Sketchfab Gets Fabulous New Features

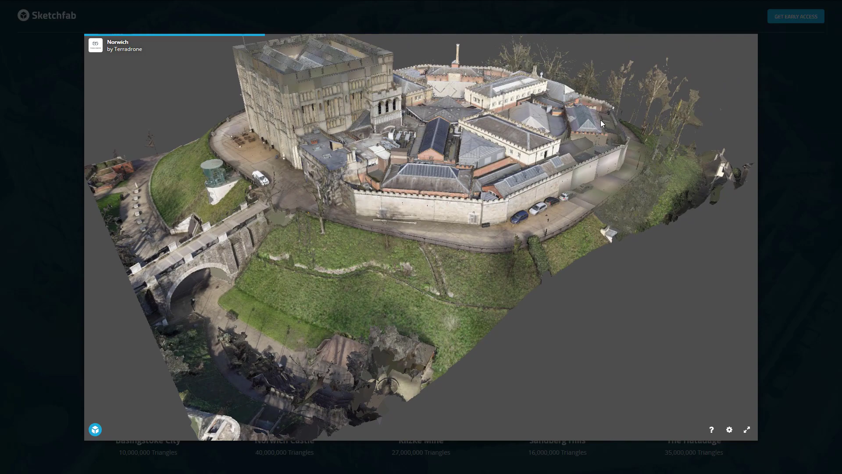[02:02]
you're going to get less details, but you can navigate around wheel, right mouse button to pan, left mouse button to orbit.
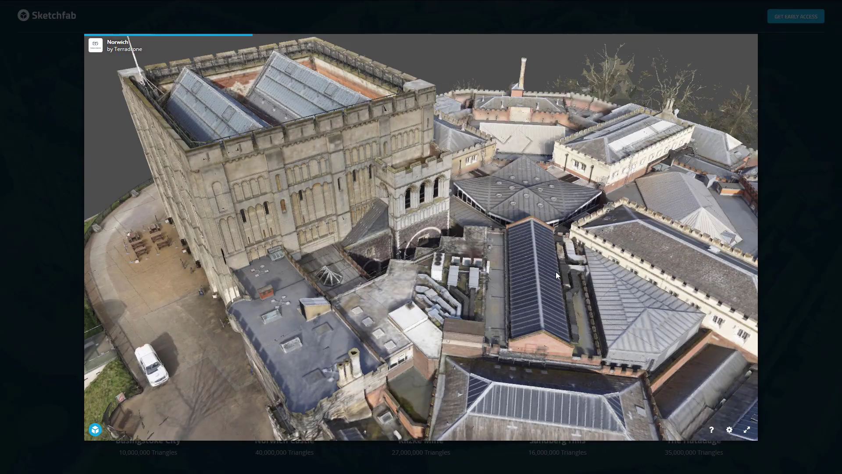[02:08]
And you just sort of can navigate around in the world.
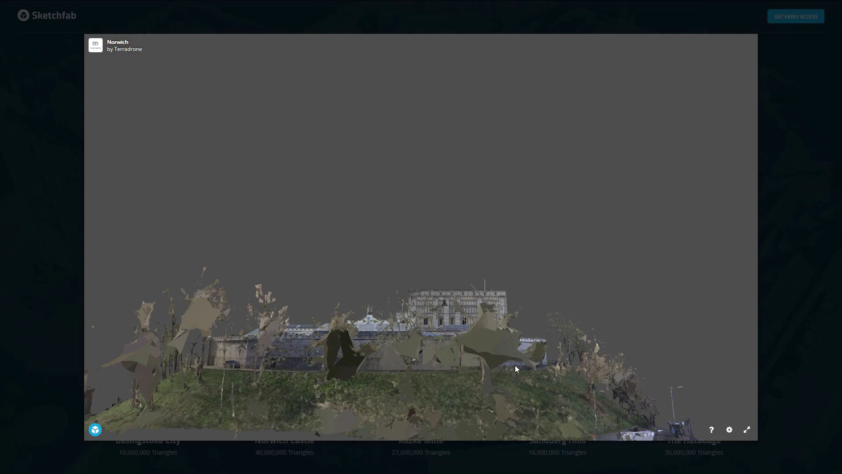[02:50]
And so their streaming algorithm is doing good work.